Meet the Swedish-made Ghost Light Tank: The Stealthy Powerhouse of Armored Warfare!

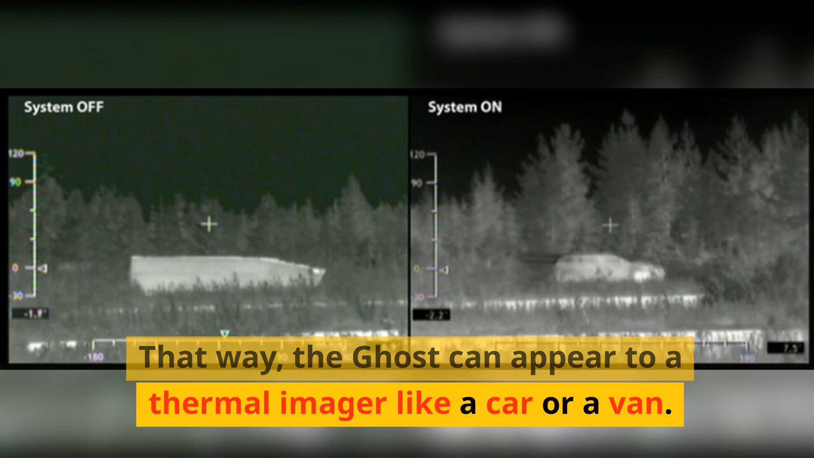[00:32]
That way, the Ghost can appear to a thermal imager like a car or a van.